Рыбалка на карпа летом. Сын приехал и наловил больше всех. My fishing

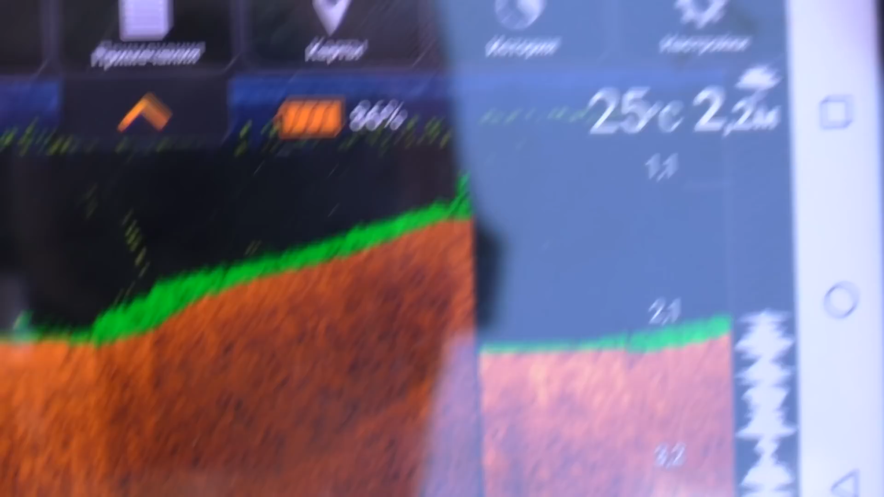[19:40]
Два и три, 2,2 глубина, 25 градусов вода.
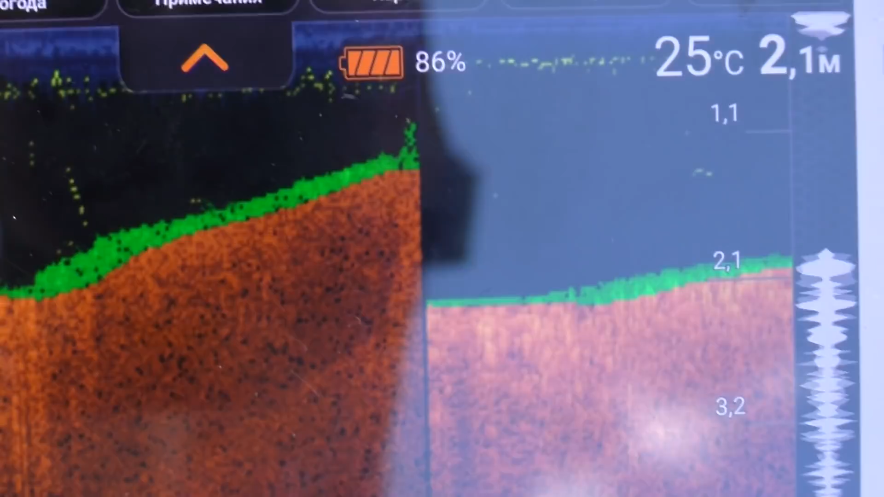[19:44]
On screen: depth 2.1 m, water 25°C
Рыбы почему-то нету. И рыбы нету, да? Mm-mm. Вот потому и не клюет. В этом углу вообще рыбы нету.
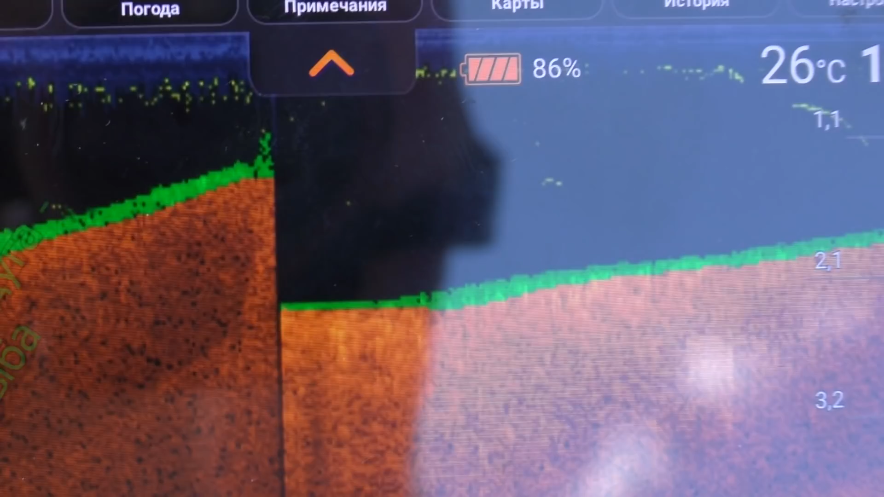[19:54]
On screen: water 26°C
Я ж думаю, что ж такое?
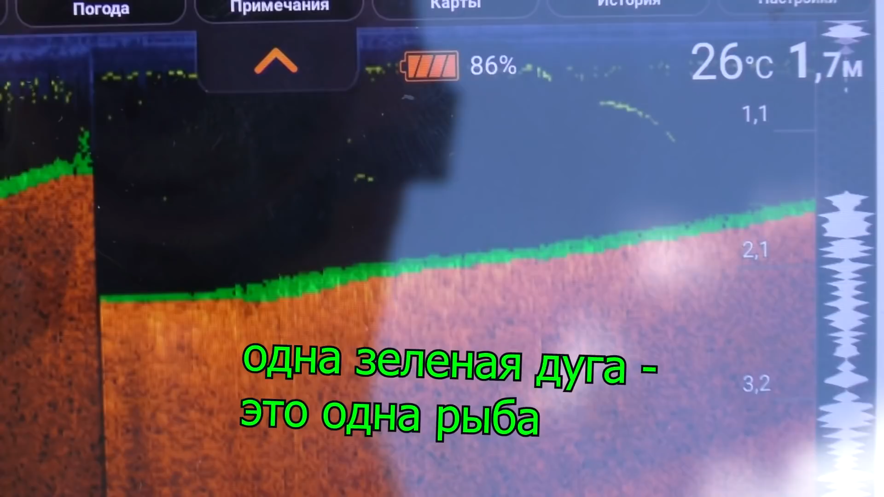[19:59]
On screen: depth 1.7 m, water 26°C
Пару рыбешек только было там, где Саша на пружине стоит, и все.
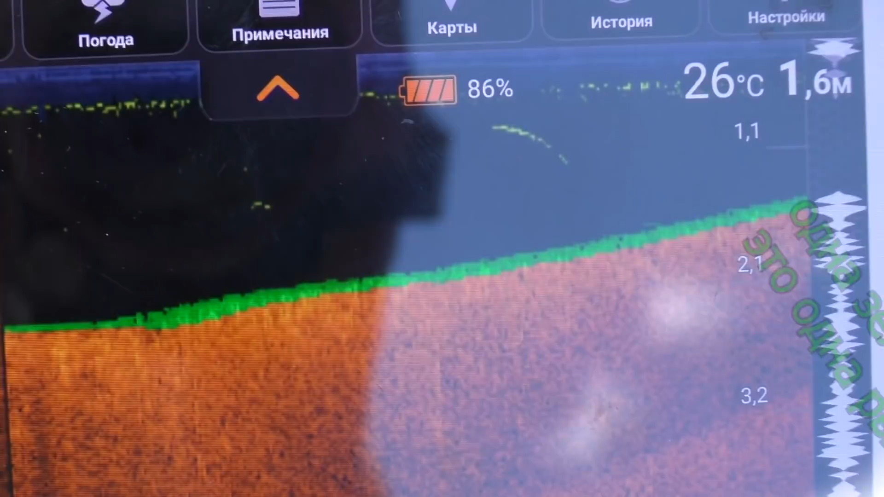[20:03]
On screen: depth 1.6 m, water 26°C
Каких-то пару карпиков было, и три карпика у Саши и клюнули.
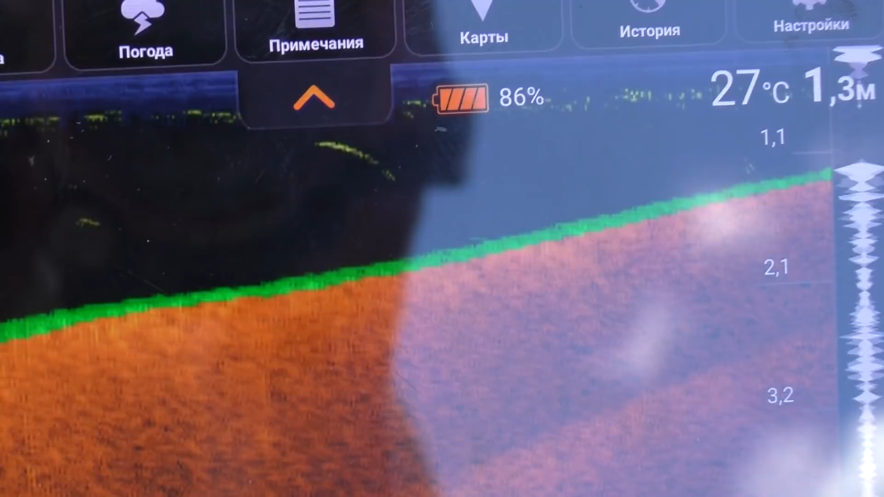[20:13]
On screen: depth 1.3 m, water 27°C
Ну, в общем, нету рыбы, да? Mm-hmm.